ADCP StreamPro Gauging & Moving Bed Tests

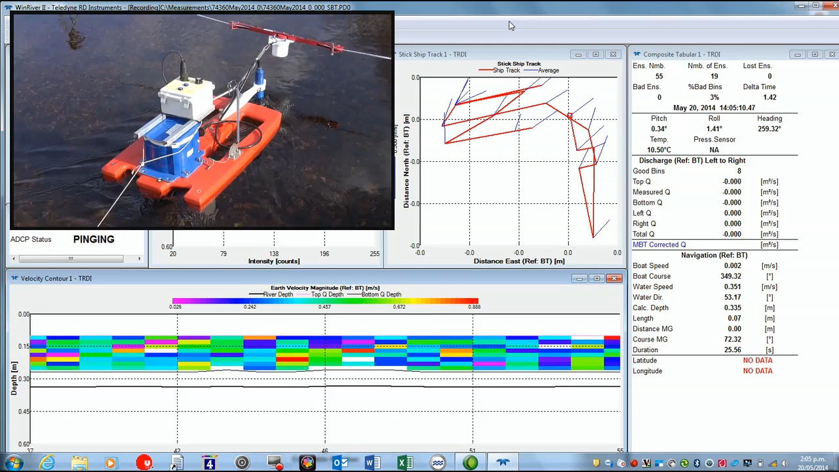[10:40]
On screen: water 10.50°C
you can see in this condition here the gravel's very stable underneath the boat
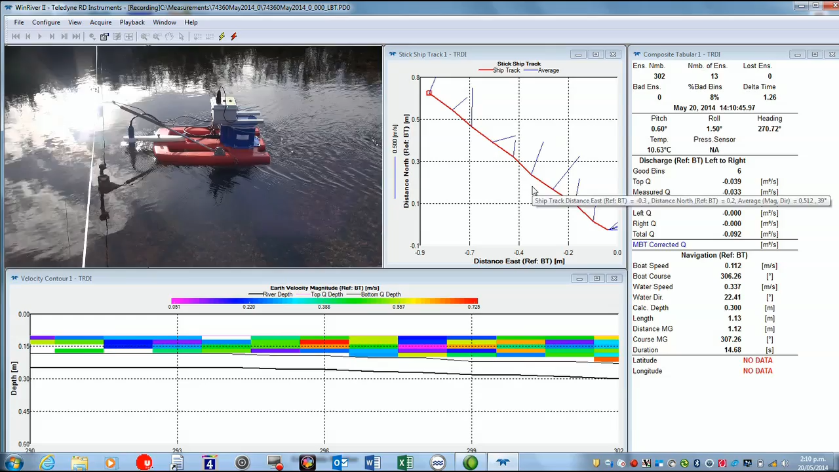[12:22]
On screen: depth 0.300 m, water 10.63°C
now when we get near the other side we're just going to bring it back again
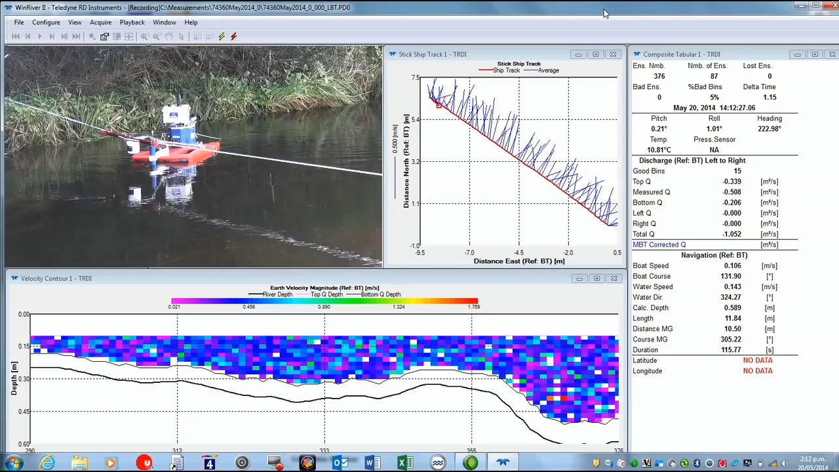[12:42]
On screen: depth 0.589 m, water 10.81°C
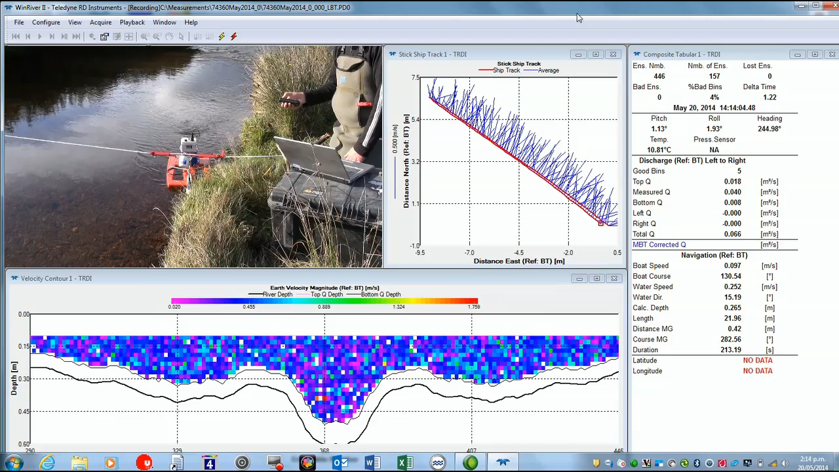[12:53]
On screen: water 10.81°C
so as we finish now with f6 to end the moving bed test and we can see the results here of a distance made good 0.207 moving bed velocity 0.001
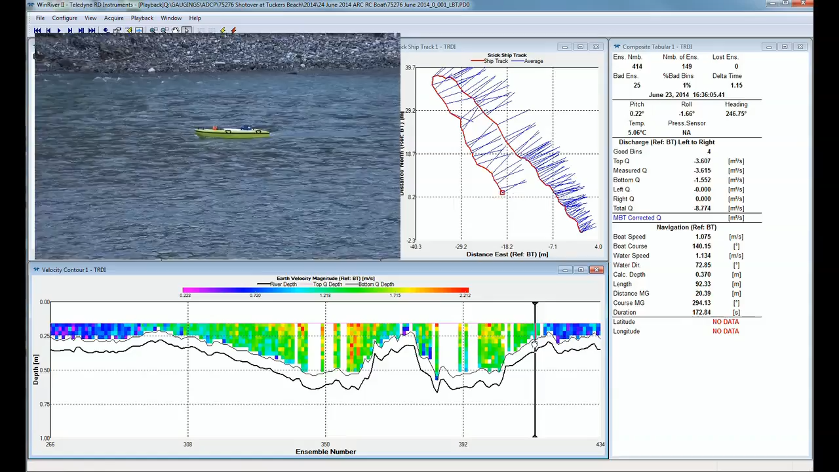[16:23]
you can see we have moved quite a bit upstream
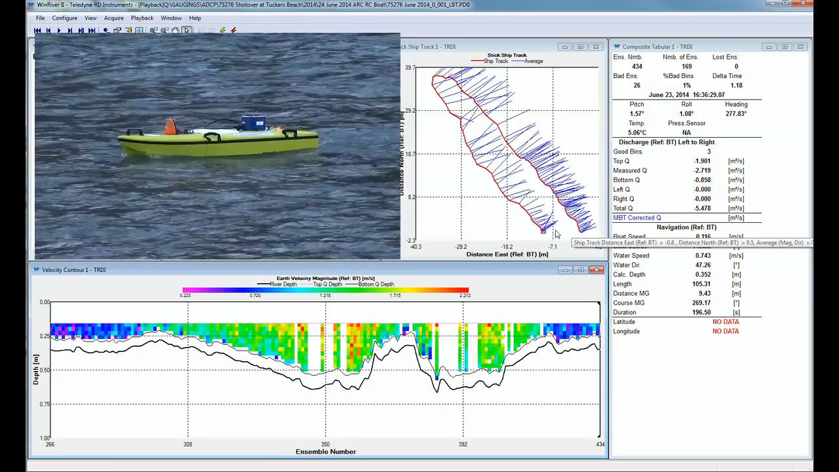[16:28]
at the ends here where they meet and if we look at our results you can see that there's a distance